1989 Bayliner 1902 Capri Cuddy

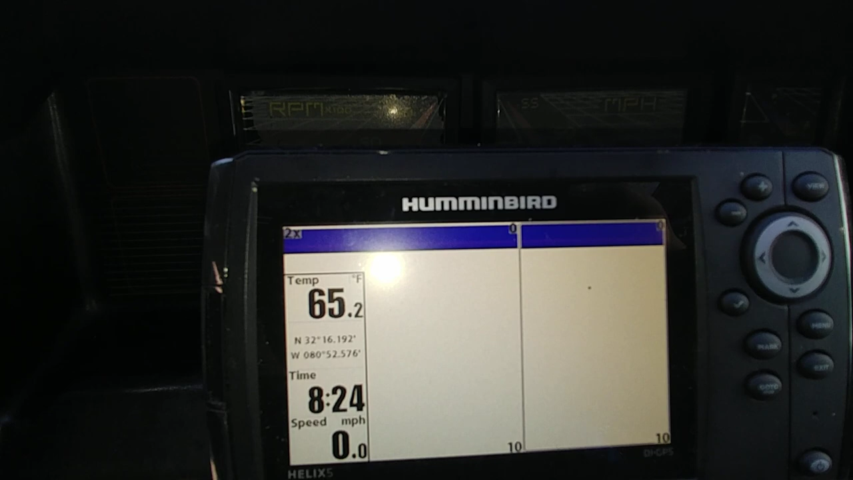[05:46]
On screen: water 65.2°F, speed 0.0 mph
And, this Hummingbird Helix 5 is only about 18 months old. So, let me just check something real quick.